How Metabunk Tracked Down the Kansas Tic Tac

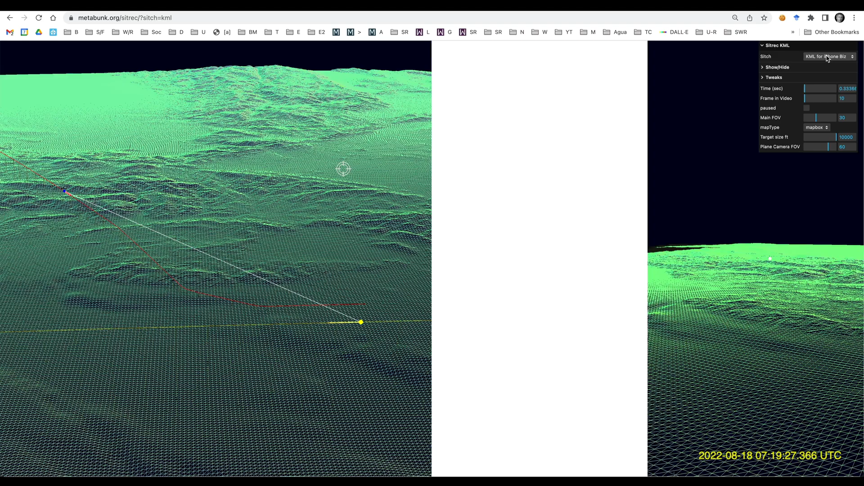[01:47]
but I recently extended it to do these plane-from-plane UFO sightings, and it's been very useful in proving that what we see is a plane.